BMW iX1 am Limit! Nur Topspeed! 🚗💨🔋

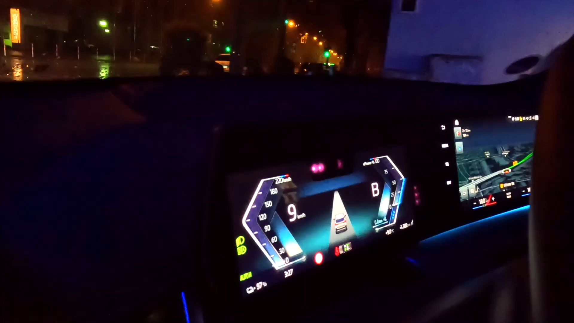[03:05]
wir fahren los natürlich habe ich b drin ich habe mich da irgendwie daran gewöhnt an diese
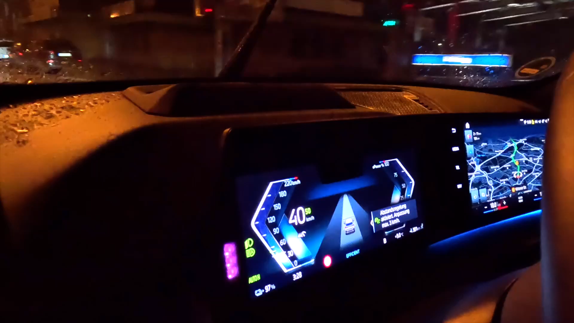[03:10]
hohe rekuperation ich finde das wesentlich angenehmer und wir
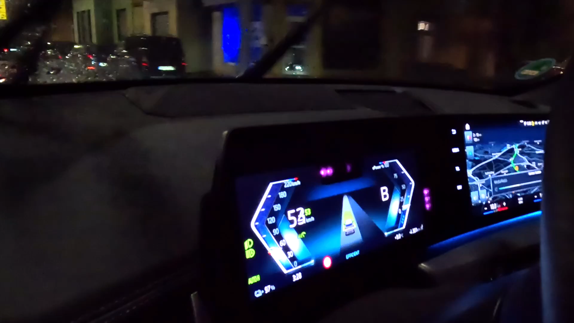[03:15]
sind quasi auch schon auf der autobahn jetzt ist die auffahrt da gleich ist auch die tempo limit aufhebung vorbei und los geht's das erste mal wird durchbekleinigt und ihr seht aber oben es regnet und zwar ziemlich heftig ja okay wir gucken mal wie sich das ganze entwickelt 180 haben wir drauf wir fahren damit erstmal natürlich eine ganze weile weil wir das natürlich auch ausprobieren wollen 180 immer wieder 180
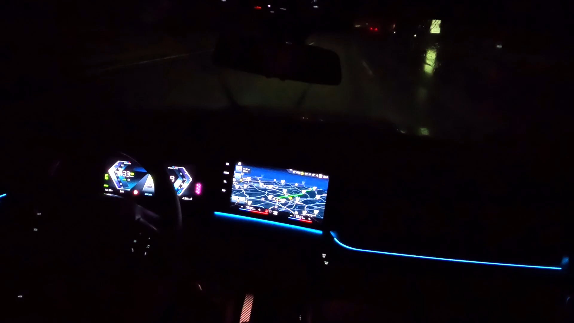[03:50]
driving system professional an und den wagen fahren lassen tempo limits halten wir ein also wenn mal kurz 120 ist aufgrund von einer baustelle oder irgendwas anderes dann nehmen wir auch den fuß vom gas hier ist kurzes stück 130 auf der a44 wenn
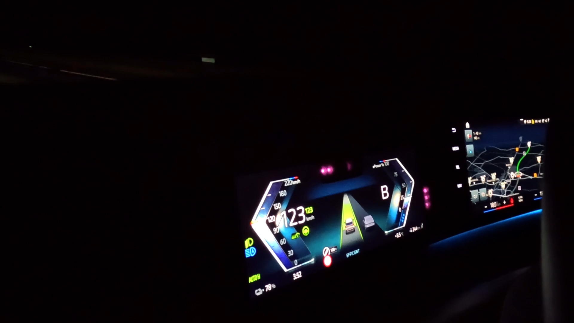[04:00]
wir richtung kassel fahren unten und jetzt geht's wieder los und los geht's 180 wir lassen den wagen einfach fahren und das ist wirklich entspannt wirklich entspannt gucken wir noch mal das akku vom ex1 hat 64,7 kw stunden wenn
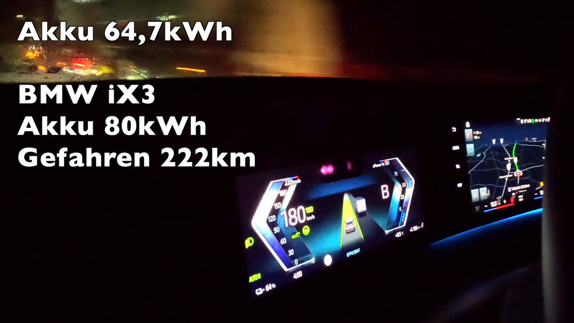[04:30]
wir jetzt mal so einen verbrauch von 30 kw stunden pro 100 km annehmen 200 km 220 km ich weiß es gerade nicht ex3 hat 80 kw stunden das im sommer allerdings gefahren haben 222 km hingekriegt hat auch ein deutliches mehrgewicht wir haben jetzt hier nur 8,5 grad im
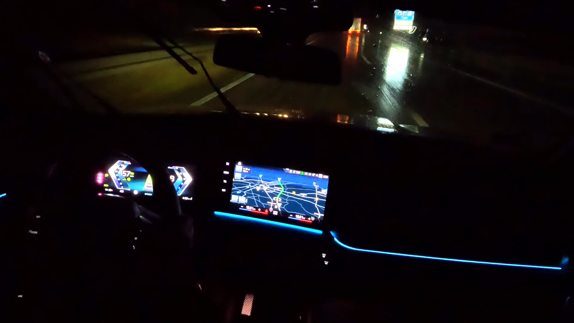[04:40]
sommer waren es ich meine 14 15 16 grad und das macht schon unterschied dann auch die winter reifen drauf und statt die sommer reifen macht es nicht einfacher zwischendurch der eine oder andere verkehr ist halt da kann
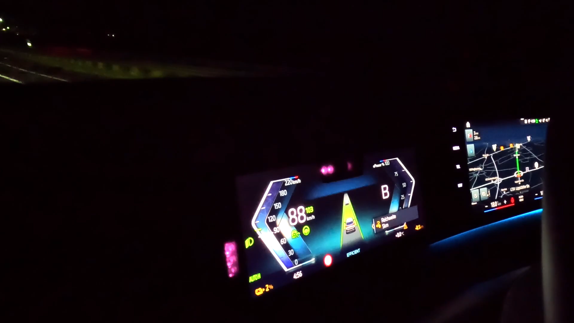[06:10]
wieder in 30 kilometer gewesen das hätte ich im leben nicht geschafft das zu fahren jetzt einmal drehen kurz man sieht rechts die reichweiten spinne das heißt ich komme tatsächlich zur ladesäule und noch ein bisschen aber da ist nicht mehr viel luft und die temperatur ist mittlerweile auch immer noch bei achteinhalb grad und natürlich reduzierte
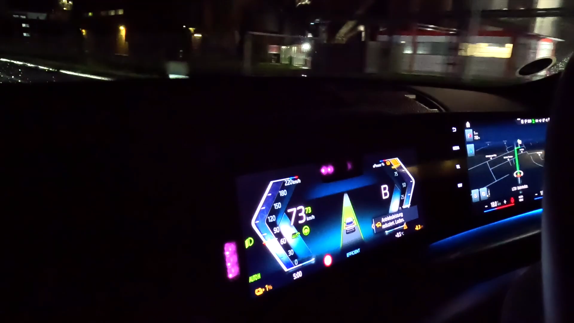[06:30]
leistung reduzierte antriebsleistung der turtle modus aktiv ich kann gar nicht mehr die komplette motorleistung abrufen alles was ich wollte könnte ich nicht machen ein prozent akkustand haben wir jetzt noch
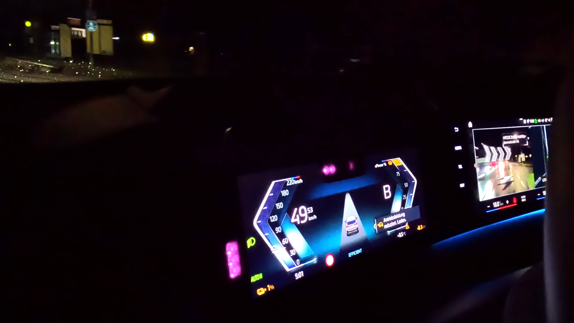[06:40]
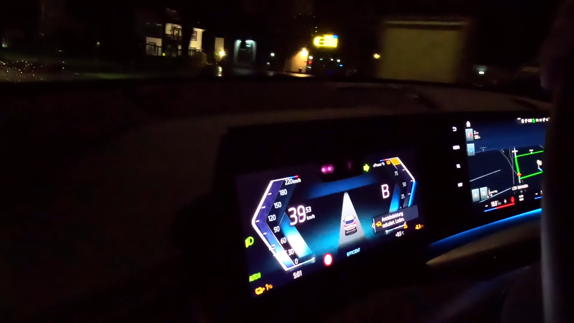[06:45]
und hier sind zum glück die ladesäule und da habe ich ganz ehrlich vom ex 3 gelernt einmal kurz gucken sind die auch aktiv guck
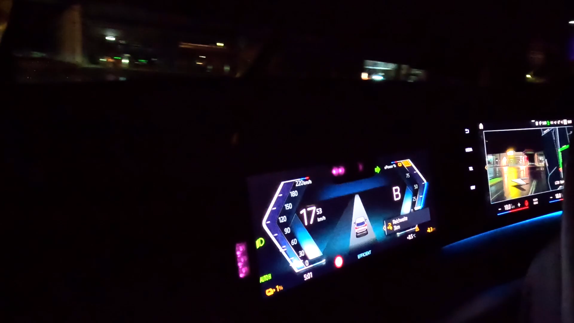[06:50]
gerne mal an das ex 3 am limit video ihr wisst warum also
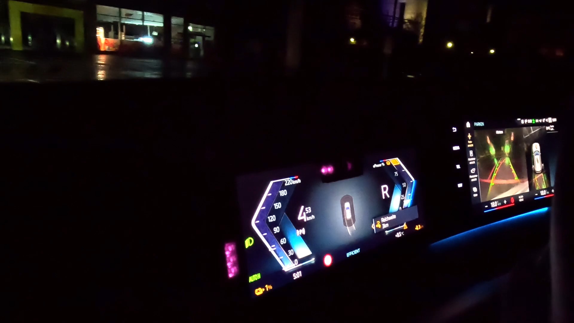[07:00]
gucken wir mal was denn da so ging beziehungsweise wo wir denn jetzt hier so stehen so
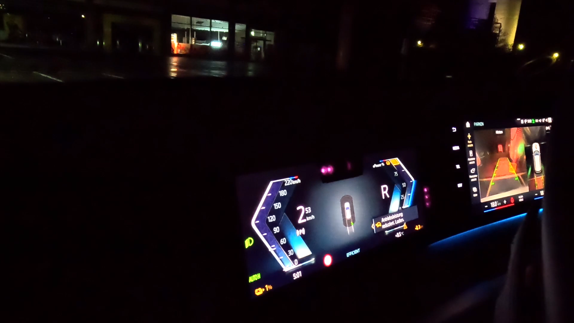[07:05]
wagen aus machen wir noch mal die zündung an dann sieht man es noch mal